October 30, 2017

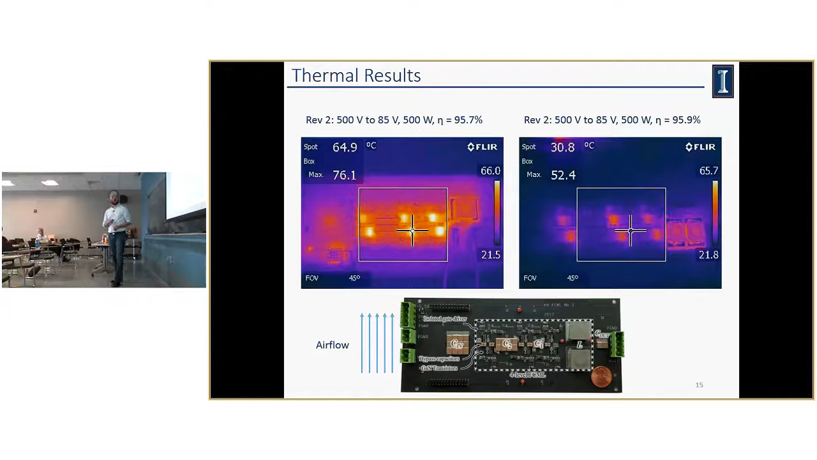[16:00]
So each one of the GANs is now at a peak of about 52 degrees Celsius. So you can see we went from about 76 degrees Celsius peak down to 52, about a 20 degree improvement. And the improvement is really all just in how we did the heat sinking.